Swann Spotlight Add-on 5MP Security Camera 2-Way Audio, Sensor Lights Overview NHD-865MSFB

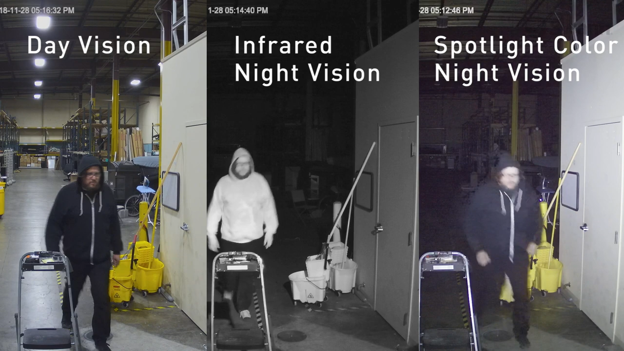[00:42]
and the lights are bright enough to provide color video, even at night, allowing you to see the color of clothes,